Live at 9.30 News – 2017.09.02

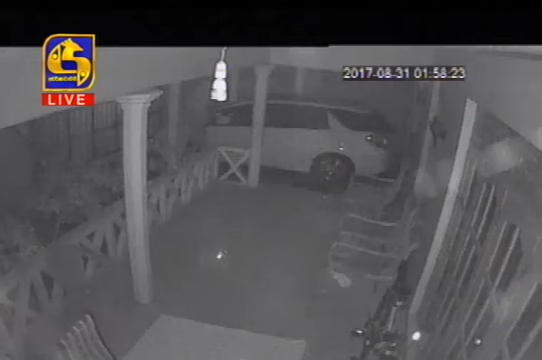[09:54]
හලාවත ඩීඑන්ද සිල්වා මාවතේ පිහිටි නිවසකට
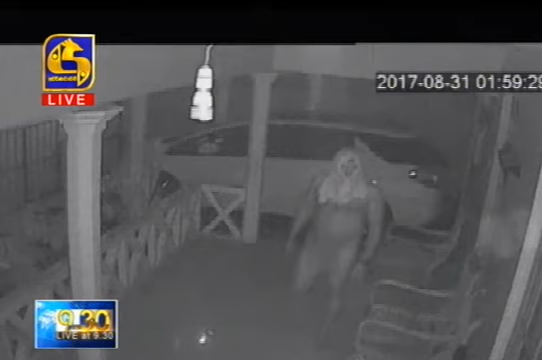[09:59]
ඊයේ අලුයම 1:55ට පමණ මෙම පුද්ගලයා ඇතුළු වී තිබෙනවා.
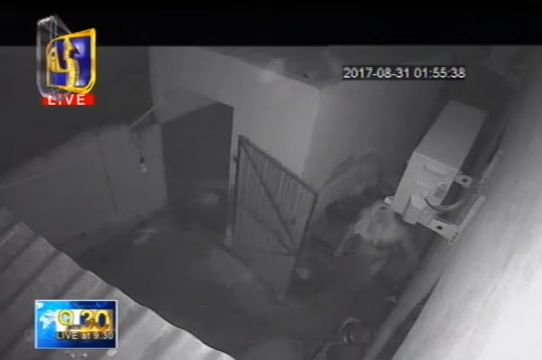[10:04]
ඔහු එම නිවසට ඇතුළු වුණේ හිස පමණක් රෙදි කැබැල්ලකින් ආවරණය කරගනිමින්.
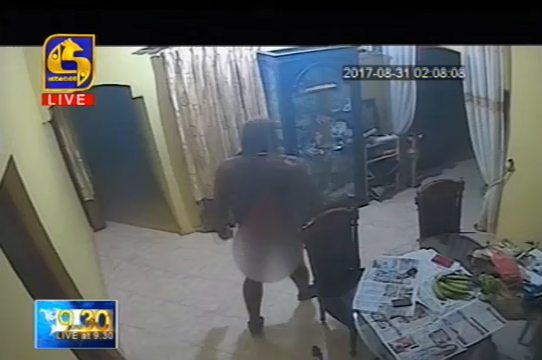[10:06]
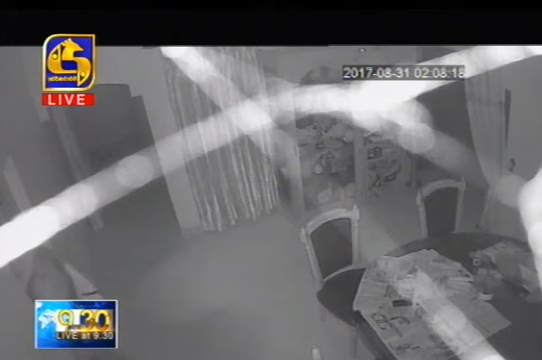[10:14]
නිවසේ පැයකට අසන කාලයක් සැරිසැරු ඔහු මුදල් සහ රන්නාභරණ සොරාගෙන තිබෙනවා.
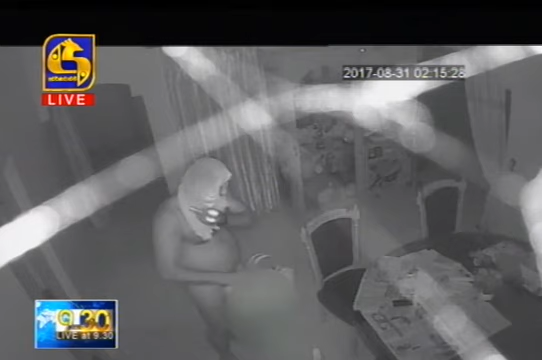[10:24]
ඒ අනුව රාත්‍රියේ ඇසුණු ශබ්දයක් හේතුවෙන් ගිහිමියා අවදිව පැමිණි අවස්ථාවේදී සොරකමේ පැමිණි පුද්ගලයා නිවස තුල සැඟවුණා. මද වේලාවක් සෝදිසි කිරීමේ නිරත වුණත් ගිහිමියාට ඔහු සොයා ගැනීමට හැකි වුණේ නැහැ.